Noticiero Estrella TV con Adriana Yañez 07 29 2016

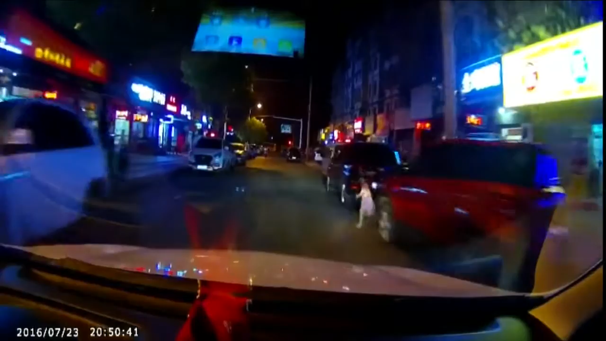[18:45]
Este video grabado desde la cámara de un vehículo captó el momento cuando una menor de cuatro añitos sale